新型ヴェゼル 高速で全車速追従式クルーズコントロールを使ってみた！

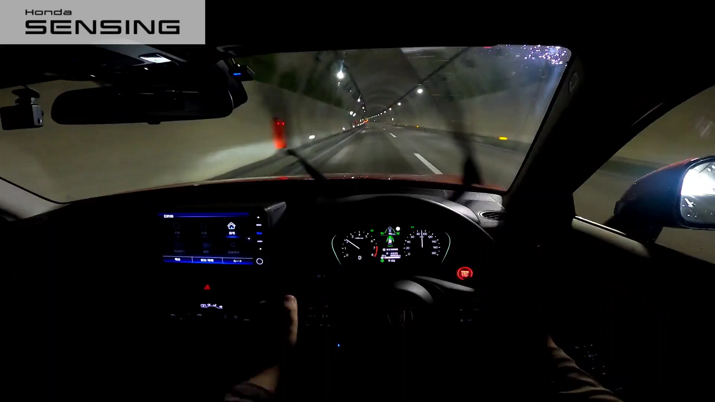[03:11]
トンネル内の車線は認識できてますねレーンキープの本当にステアリングアシストが弱いのが気になりますけど